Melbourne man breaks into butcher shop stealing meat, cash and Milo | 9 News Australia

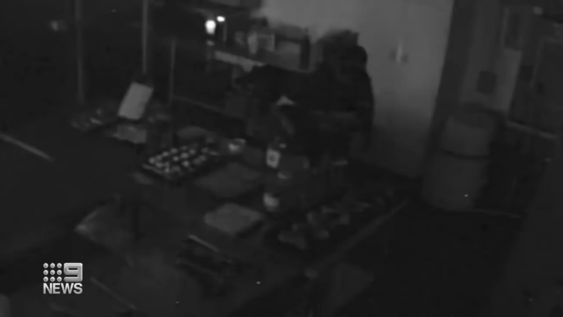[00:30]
He's marinated some steak, he's got the fry pan out and cooked some steak up. He's also made himself a milo. The two-hour expedition was thirsty work for the barbecue bandit who made himself at home inside Langwaran Plaza on Easter Monday. He didn't even go for the good meat. What's his cut of choice?